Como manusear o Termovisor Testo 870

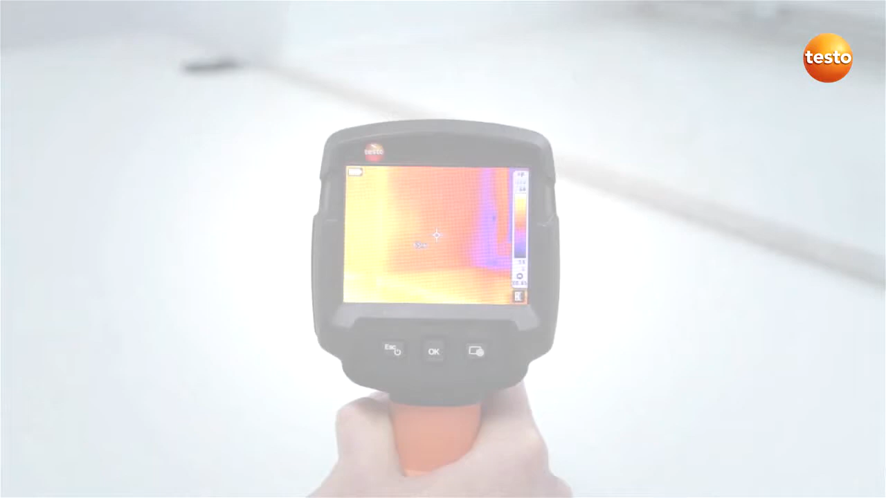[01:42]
Operating the Testo 870 is easy and is done using three operating buttons. The instrument is switched on and off using the escape on-off button.
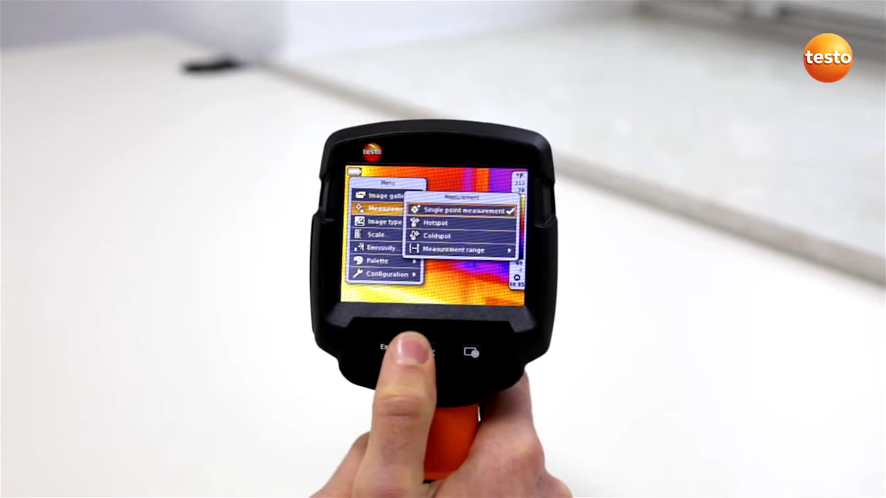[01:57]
The escape button allows you to exit the menu items and to return to the original status.
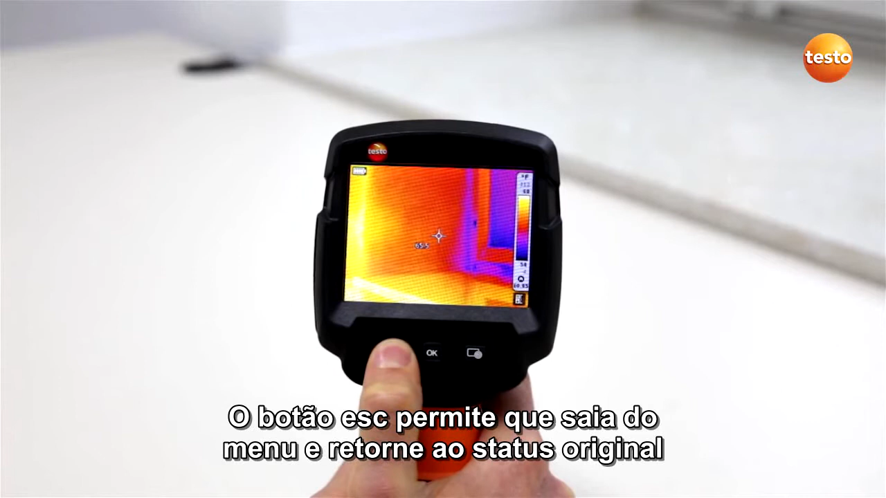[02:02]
The Testo 870 also has a quick select button which can be programmed with various functions.
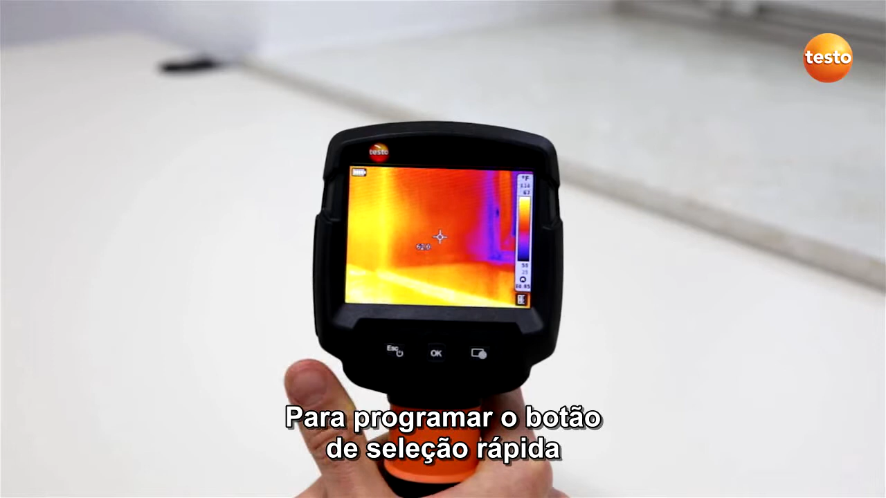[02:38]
To program the quick select button, move the five-way joystick to the right. In the display, the functions which can be allocated to the quick select button appear.
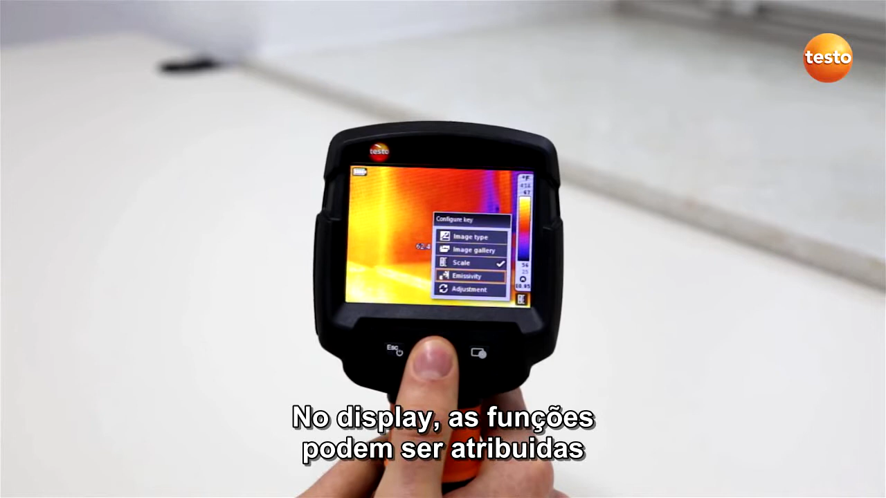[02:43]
Simply select the desired function and confirm with OK. On the right-hand side of the screen, below the scale, a symbol shows you which function is currently allocated to the quick select button.
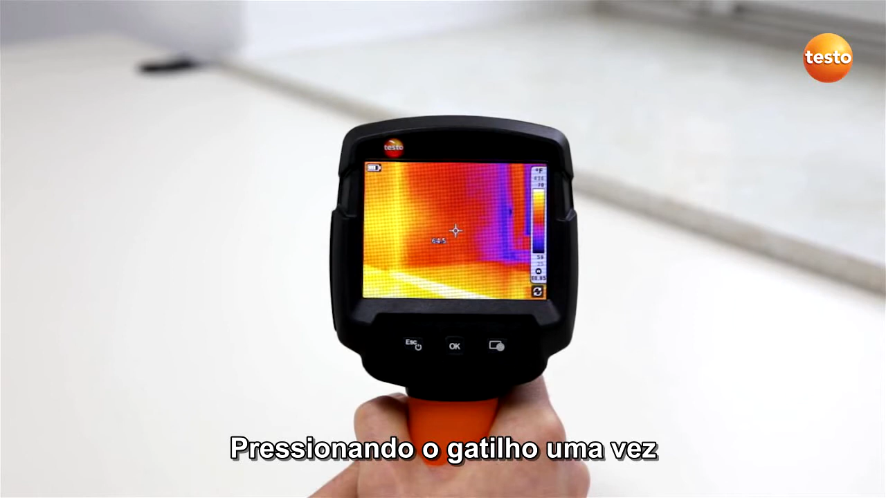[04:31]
By pressing the trigger button once, the thermal image is saved.
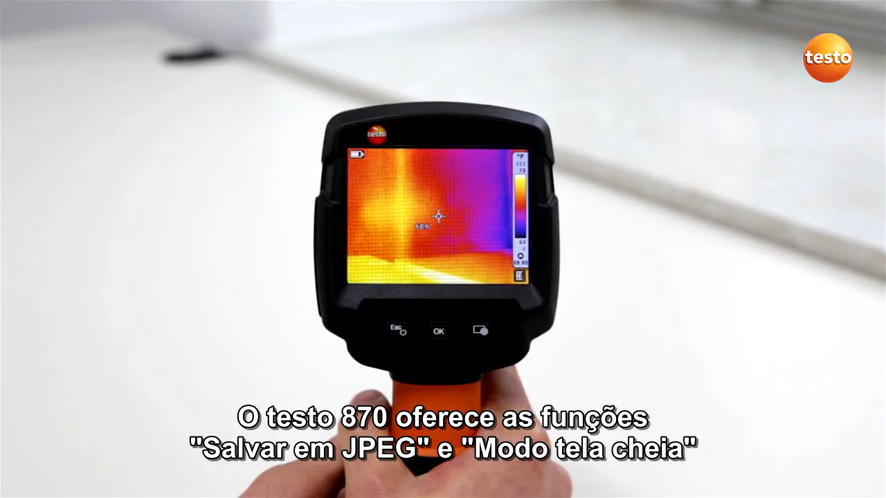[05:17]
The save JPEG function is activated in the configuration menu. When saving a thermal image, this function also saves it in JPEG format. With the full screen mode, you can hide the scale superimposed at the right-hand edge of the display,
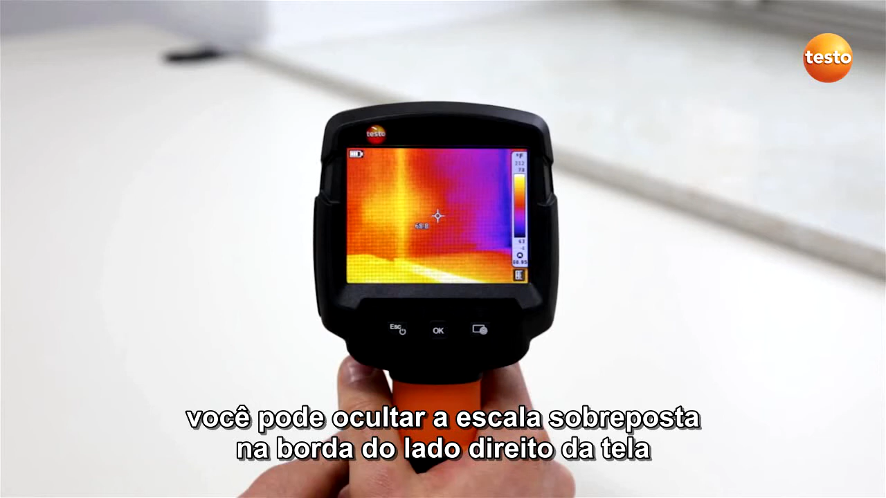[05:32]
allowing you to obtain an even larger overview on-site. The full screen mode function is selected in the menu under Configuration.
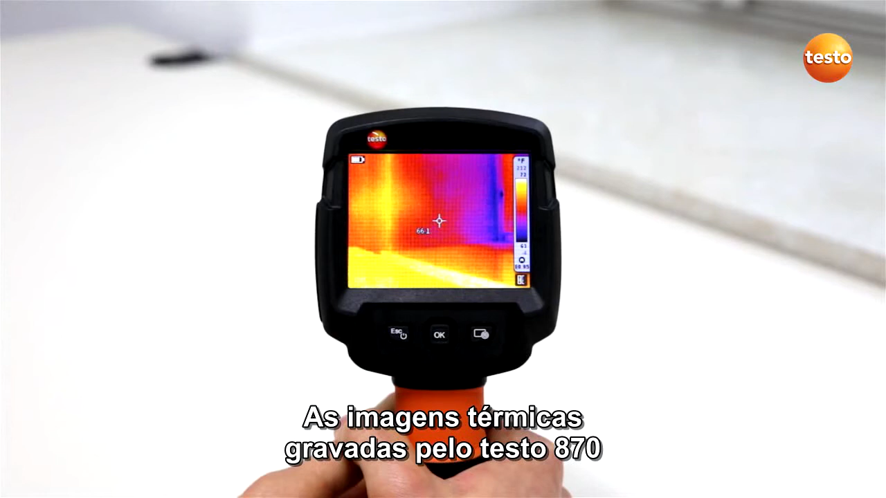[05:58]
Thermal images recorded with the Testo 870 can be viewed in the image gallery and analyzed on-site.
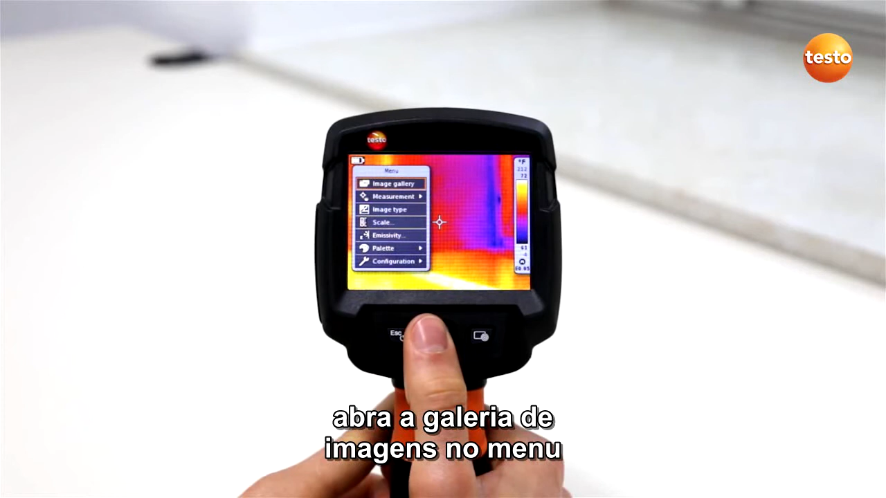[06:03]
Open the image gallery from the menu and select the desired thermal image with OK. With a single point measurement, you can analyze the temperature values of each individual pixel in the stored thermal image. You can move the measurement point with the joystick. In addition to this, you can use the hot spot function to show the hottest temperature value in the thermal image,
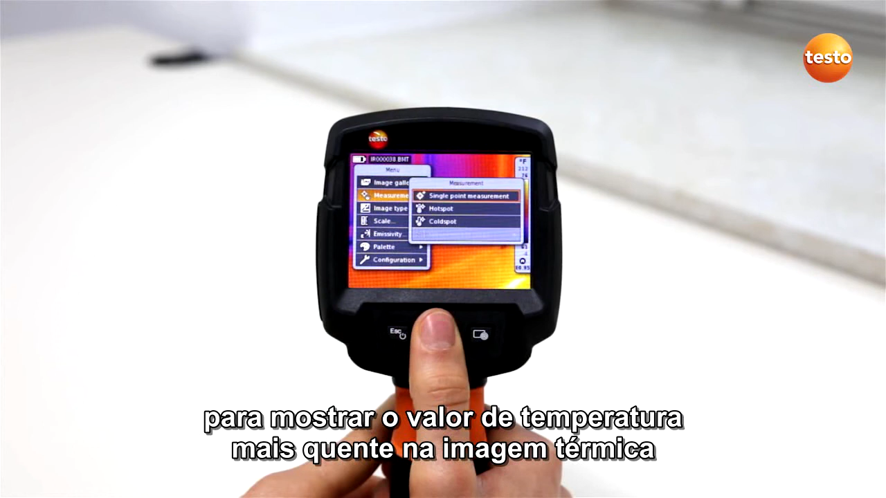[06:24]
and with the cold spot function the coldest. In order to highlight contrasts, you can also adapt the scale and the color palette.
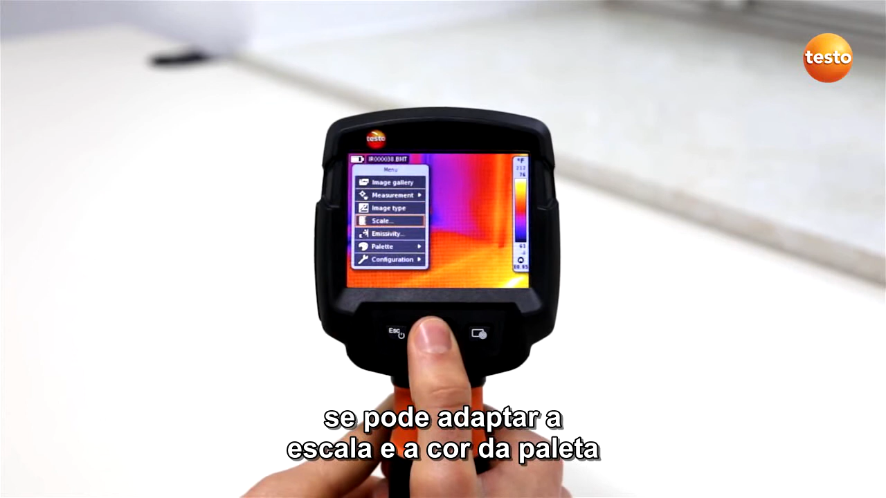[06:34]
To change the color scale, push the joystick up or down.
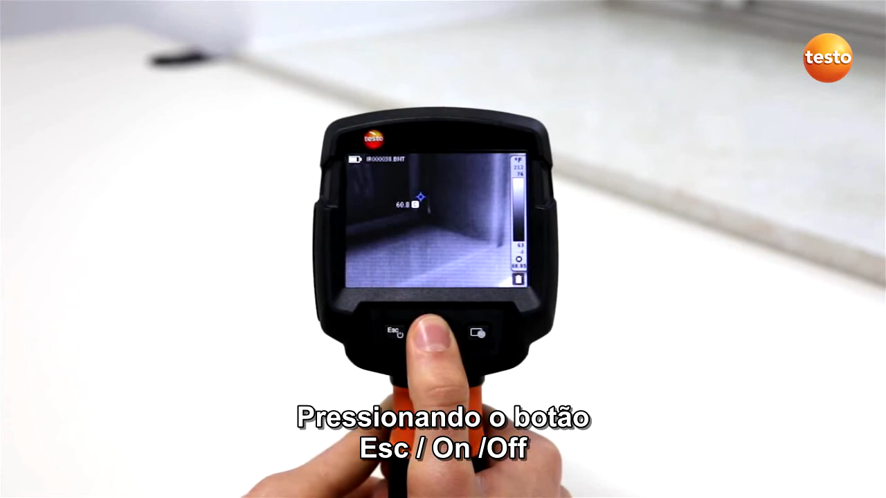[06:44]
By pressing the ESC on-off button, or by moving the joystick to the left or right, you have the possibility of saving the changes with OK.